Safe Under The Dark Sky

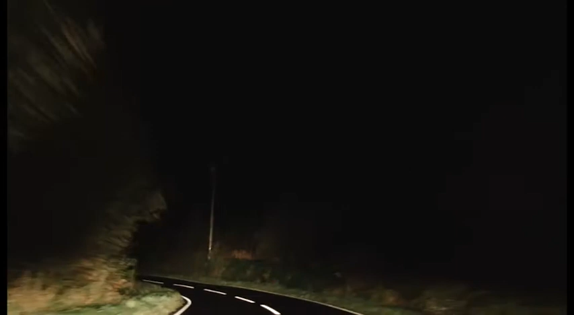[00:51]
An area with extremely low light emissions, where both locals and visitors are encouraged to enjoy the dark by sky watching and stargazing. George Lee, National Director of the Road Safety Markings Association, watched the new lines being laid and drove the newly treated roads himself at night. But I think in the dark sky park of Galloway, the darkest skies in Europe really do give a very vivid representation of what high performance road markings can do.